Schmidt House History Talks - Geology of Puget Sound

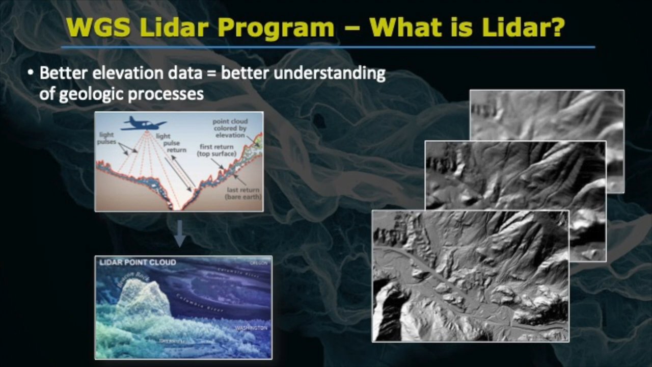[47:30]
And the first one is, or the most forward one, is a LIDAR, what we call hill shade, or a bare earth model that shows us what the ground looks like if you strip off the trees. And so by being able to sort of see through the trees, we can learn so much about Washington geology. Because as you can imagine, when you go out in the forest, it's really hard to see rocks.
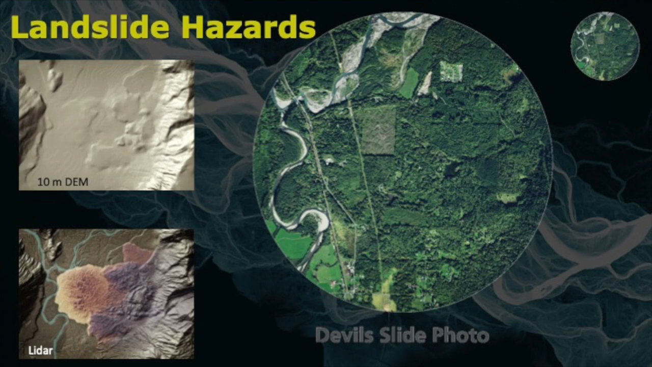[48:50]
And then if you have a detailed scientist look at it, you can start to pick out the different landslide features. So LIDAR really helps us to understand. And then again, if you just look at the aerial imagery, you probably wouldn't be able to see that. And then last one, this is the Cedar River area where there's just a number of landslides that are coming off the cliffs.
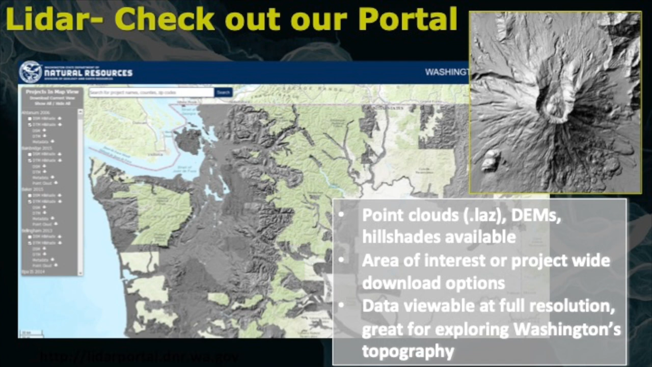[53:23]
You can download it or just check it out online. It's pretty cool to see and really zoom in.